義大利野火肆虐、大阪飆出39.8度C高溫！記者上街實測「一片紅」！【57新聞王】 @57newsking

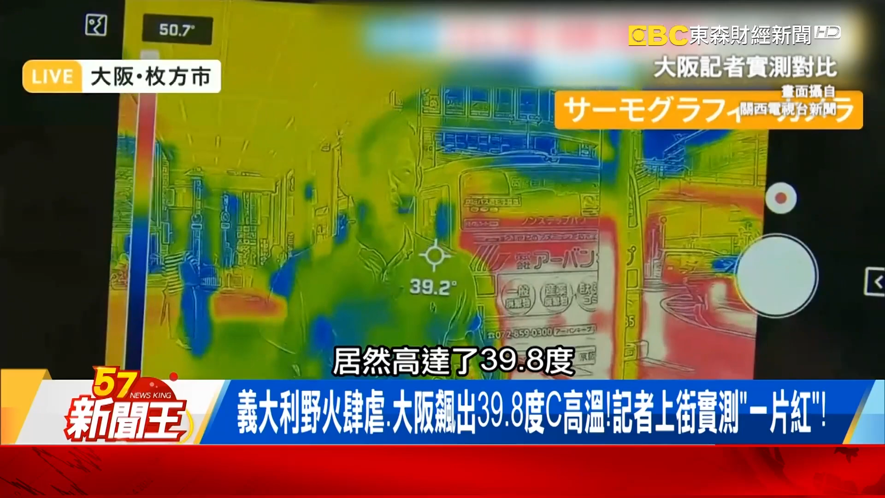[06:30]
8度在昨天下午的大阪一點半左右觀測到39.
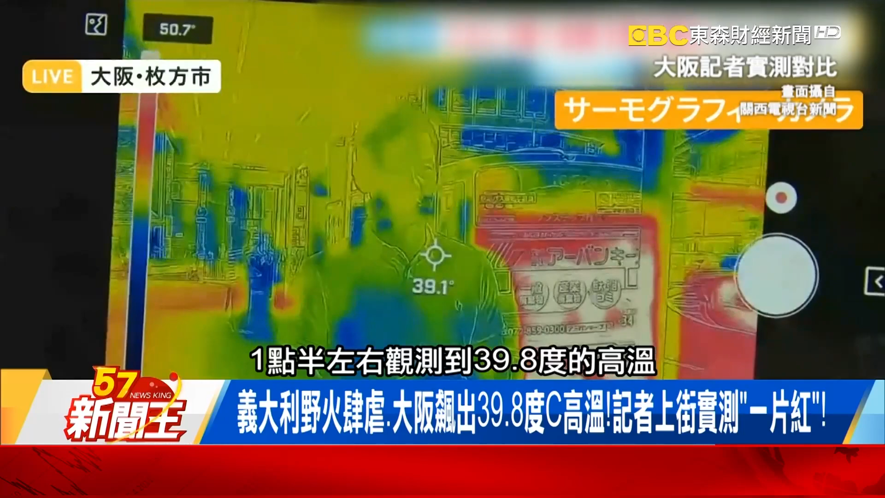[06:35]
8度的高溫所以我們看那個用所謂的氣溫移來看各位你先發現人體的溫度正常在整個所謂的38 9度的一個情況之下表面的一個溫度大概
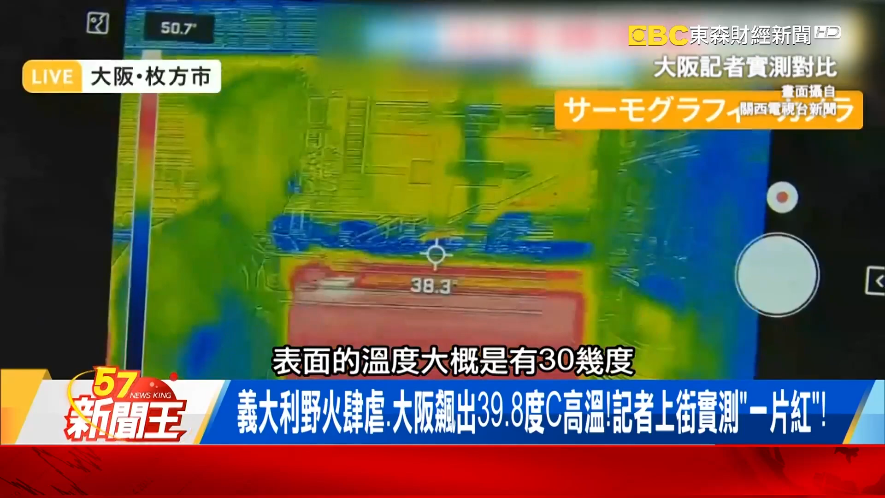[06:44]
是有30幾度所以隨便測哇各位你看那個溫度計在跳都是37 38
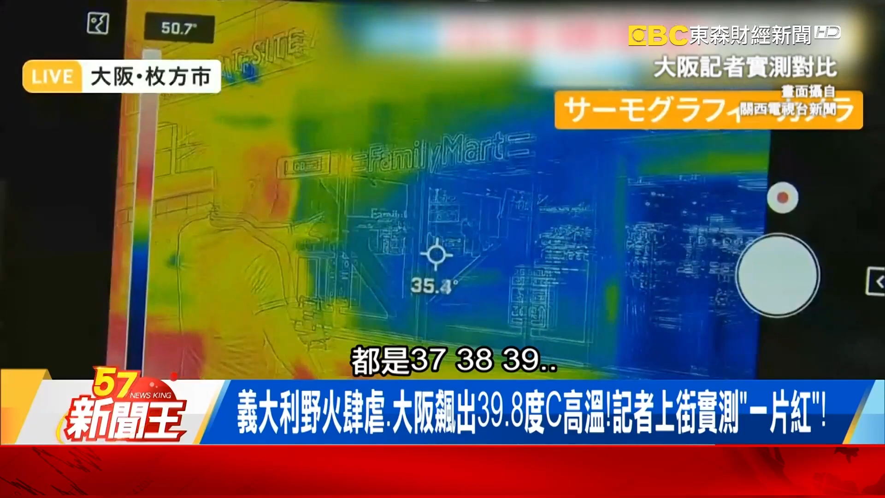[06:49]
39 37 38 39在這種溫度之下我問各位你第一件事情想要幹嘛躲在冷氣房裡面第二件問第二個想要吃一些